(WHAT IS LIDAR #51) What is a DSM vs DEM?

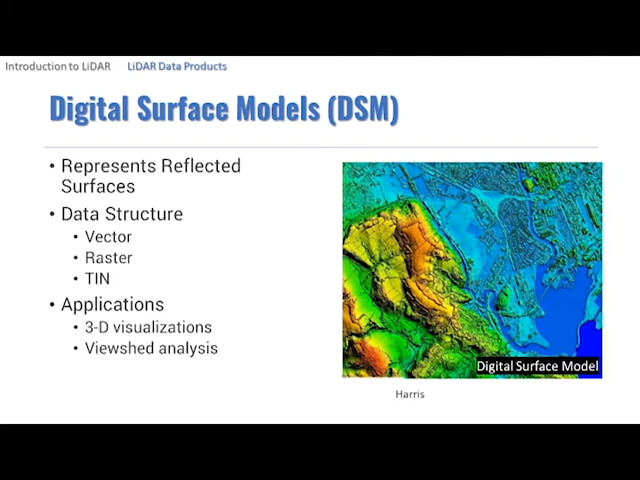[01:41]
These products are generated from the same LiDAR point cloud, but different points are selected to create each surface. Unlike DSMs, Digital Elevation Models or DEMs are bare earth models containing elevations at points arranged in a raster data structure where each cell value represents an elevation. DEMs are widely used in geospatial applications.